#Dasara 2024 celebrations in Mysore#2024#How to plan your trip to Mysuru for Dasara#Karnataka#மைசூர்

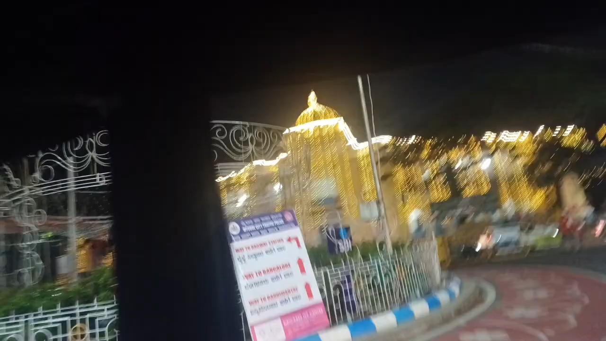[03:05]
இந்த மாதிரி பில்டிங்ஸில் இருந்து ஃபுல்லாக அந்த ரோடு நடுவில் பெரிய பெரிய தோரணம்னு சொல்லுவாங்கள்ல,
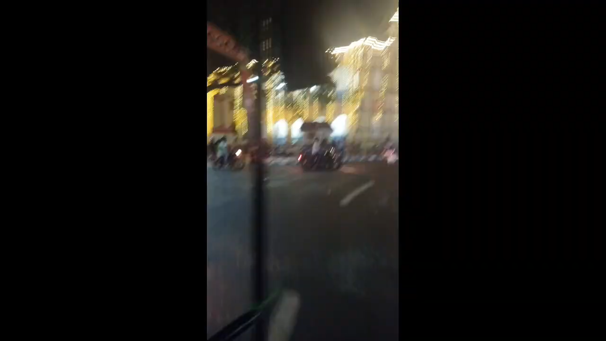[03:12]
அது எல்லாமே வந்து உங்களுக்கு லைட்ஸில் இருக்கும்.